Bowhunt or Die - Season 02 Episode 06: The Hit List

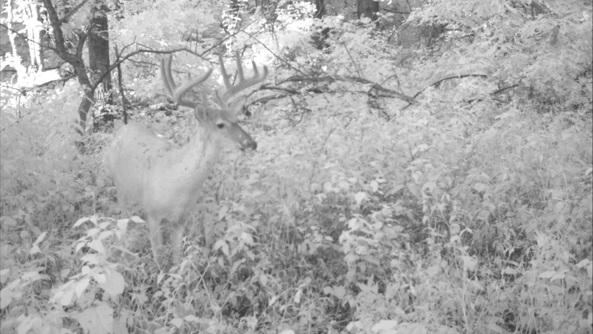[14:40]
off of its G2 on its left side the thing is just a giant and we only have a few pictures of him but he just showed up at two two different camera sites so we're excited for him another buck we're chasing we call the old 10 our cam trackers
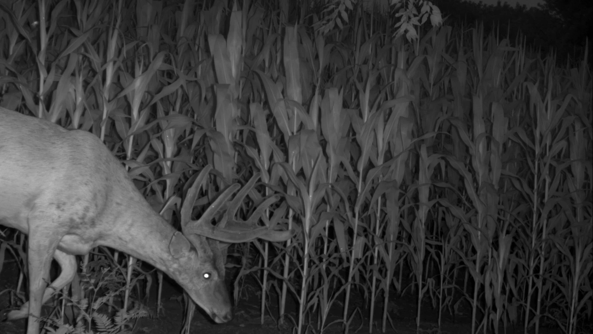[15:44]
and then finally great cam tracker photo one of my best photos of the years of a buck we call old spice two years worth